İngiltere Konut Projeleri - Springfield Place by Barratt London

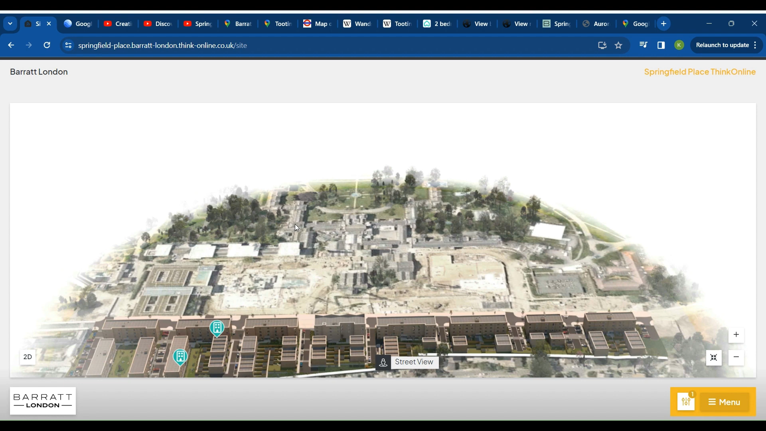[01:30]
Ve şu bölgede de bir yenileme projesi var. Başka bir developer'un yürüttüğü. Google üzerinden bakarsak toplam inşaatın aslında burası.